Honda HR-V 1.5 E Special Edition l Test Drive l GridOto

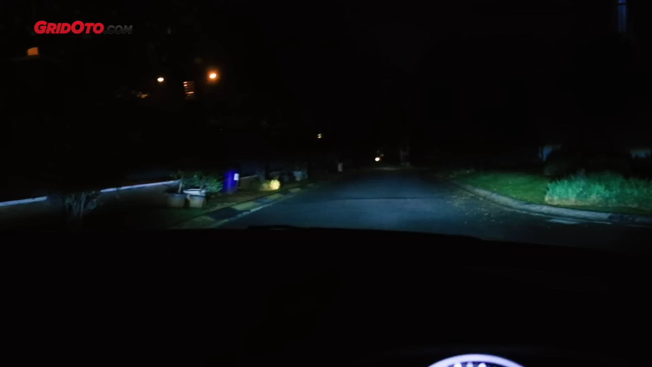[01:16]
dia menggunakan poklem LED jadi kalau misalnya kita berjalan saat malam hari gitu ya bagian
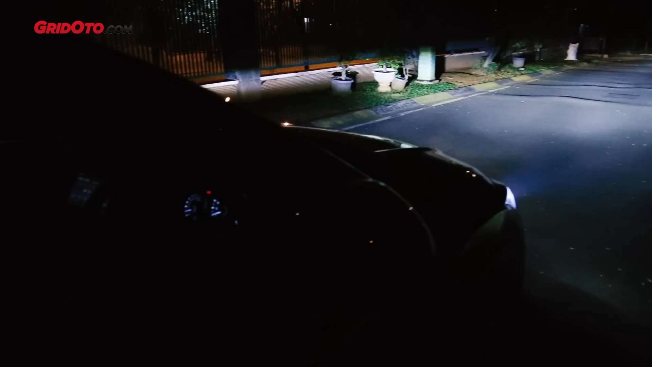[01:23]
kiri dan kanan mobil itu tercayain jadi seakan HR-V ini menggunakan cornering lamp